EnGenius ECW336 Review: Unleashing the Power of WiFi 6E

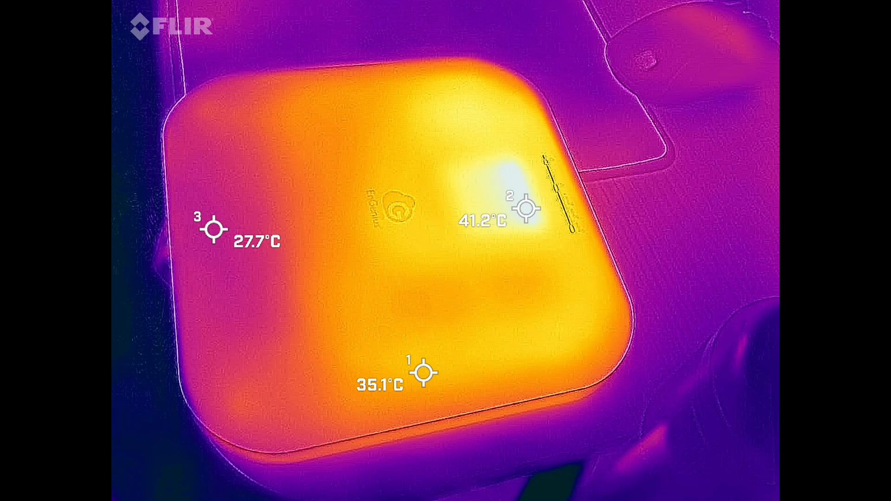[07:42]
the 41.2 celsius at the hottest point this is uh on the front now we're going to go ahead and turn it around where it's going to be a little bit more warmer so the back here
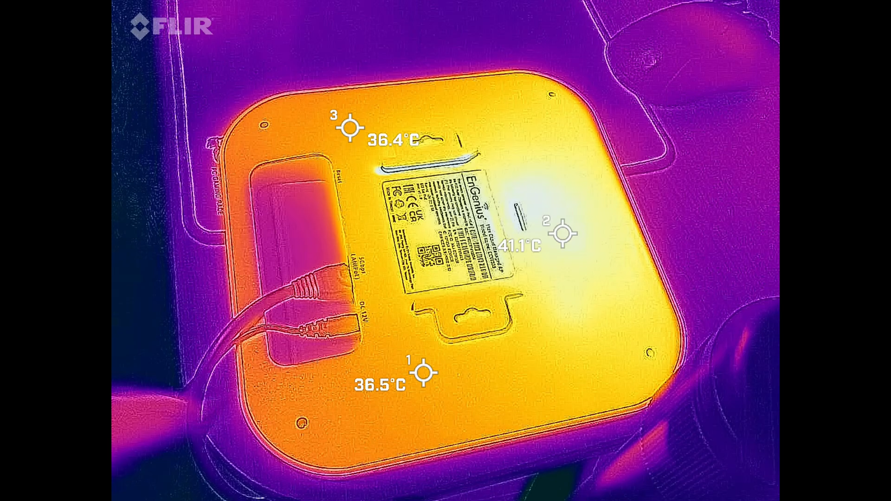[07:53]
is more like aluminum and we can see here it's spreading a little bit more heat uh
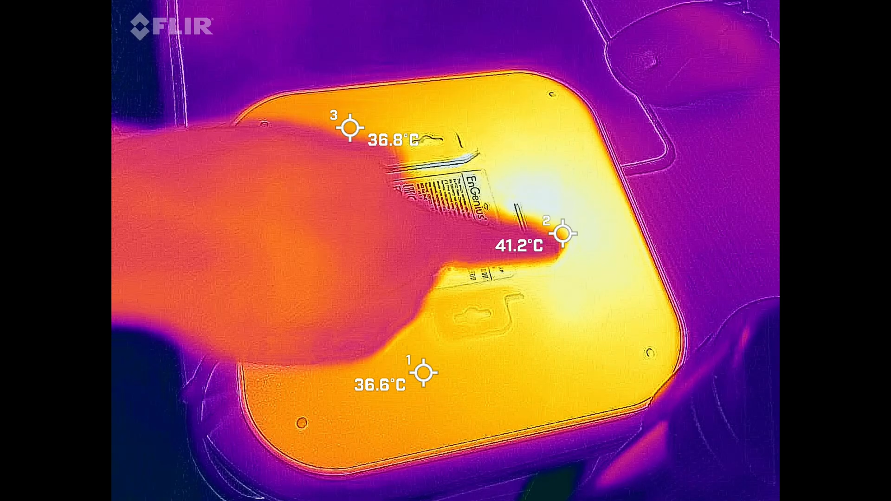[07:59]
41.2 there uh 36 and then around 36 on the other side so the hottest point is around the 41.